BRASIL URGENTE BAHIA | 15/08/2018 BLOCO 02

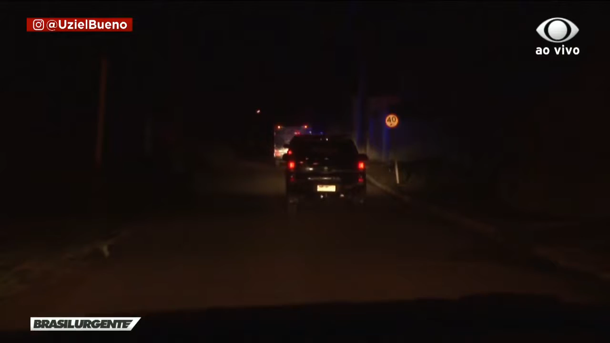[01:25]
Flagrante Feira de Santana com exclusividade. Estamos acompanhando as viaturas da Polícia Civil da cidade de Feira.